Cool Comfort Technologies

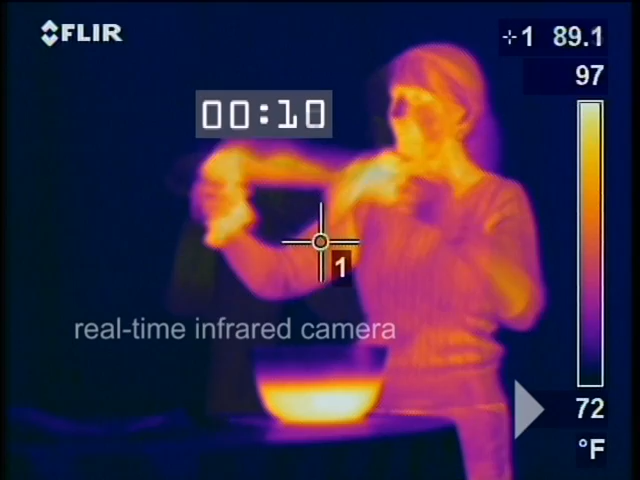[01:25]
On screen: scale top 97°F, scale bottom 72°F
we can see the temperature of the fabric rapidly cool from 105 degrees to 63 degrees in less than two minutes.
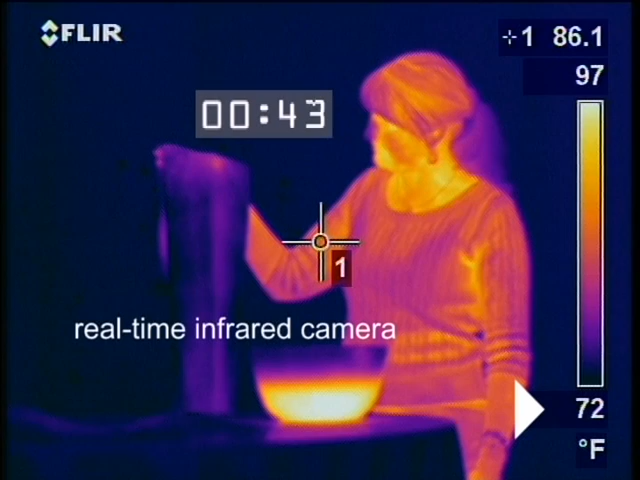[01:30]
On screen: spot 86.1°F, scale top 97°F, scale bottom 72°F
The user can expect a decrease in ambient temperature of 20 to 30 percent. The fabric was developed with one thing in mind, to make a cooling fabric that was non-mechanical.